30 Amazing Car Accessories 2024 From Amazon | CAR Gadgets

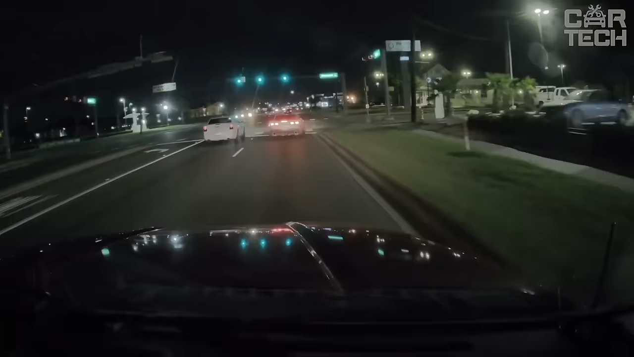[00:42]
Night Vision 2.0 technology provides excellent picture quality even in total darkness due to the high aperture value.